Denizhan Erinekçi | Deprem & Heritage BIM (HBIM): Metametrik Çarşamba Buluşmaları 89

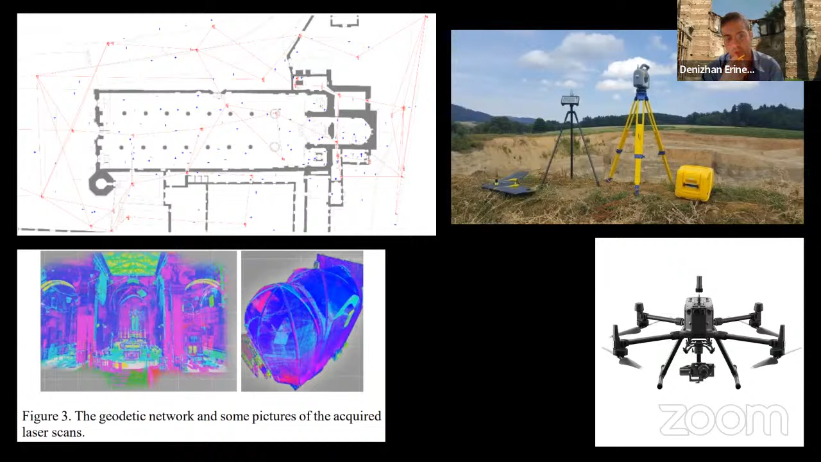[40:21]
Sol altta ise çeşitli nokta bulutlarını görüyoruz. Bu nokta bulutlarının yerel olarak farklı renklerde görmemizin sebebi nokta yoğunlukları üzerinden farklı renklendiriliyor olması. Yoksa mantıklı olarak bütün nokta bulutunu aynı görürüz, aynı renkte görürüz ve çok bir şey anlamayabiliriz. Burada ise önceki slide'da gördüğümüz Rhino programına aktarılmış nokta bulutu modeli tırnak içerisinde parçalanmış vaziyette.